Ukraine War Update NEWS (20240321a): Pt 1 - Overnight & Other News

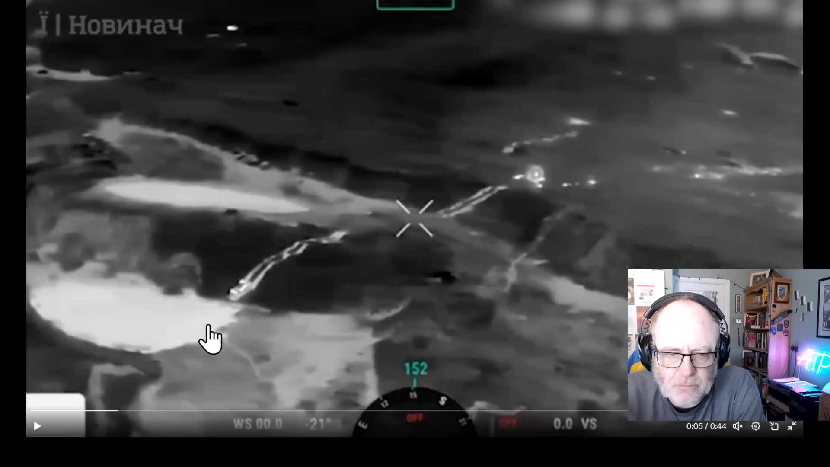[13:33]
And then there's also another vehicle getting stuck in a trench, which, yeah, so that's the drone going down, getting stuck in there and your man getting out. And then just over here, this vehicle gets stuck in a trench. It's got lots of people on top. They all fall off on the front. I don't know if some of them have an unfortunate tumble in front of the machine or not and are injured or perish.